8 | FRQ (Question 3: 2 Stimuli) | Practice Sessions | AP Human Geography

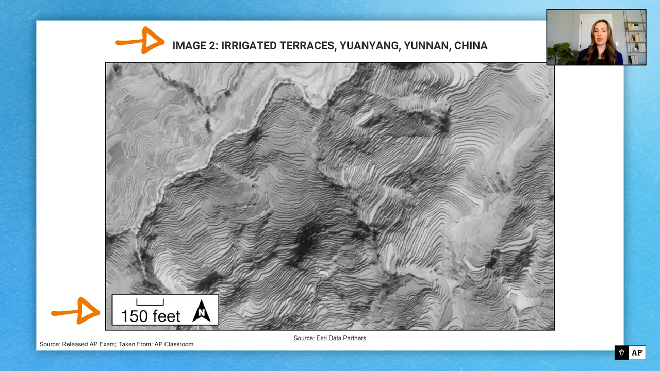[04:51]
I could have missed that key, but I didn't miss it because I took time to read the title, and I also took some time to look at the legend here, the scale of the map, to show me how much land I'm looking at. So if I go back to the question here, I have a sample answer for image two, which explains the land use practice.